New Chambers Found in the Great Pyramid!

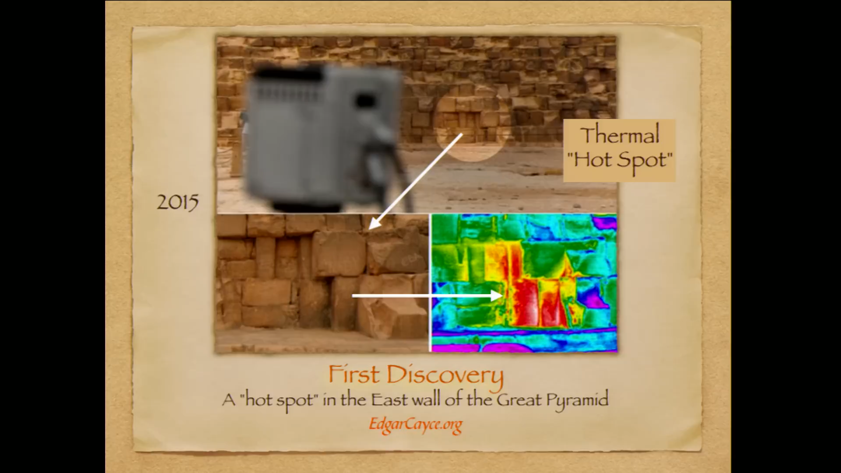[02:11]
They appear to be solid rock and yet the equipment detects an anomaly, a hot spot which could indicate an open space behind these stones. And as you can see the equipment right there revealing what it found. Here's Dr. Zahi Hawass at that site exploring it.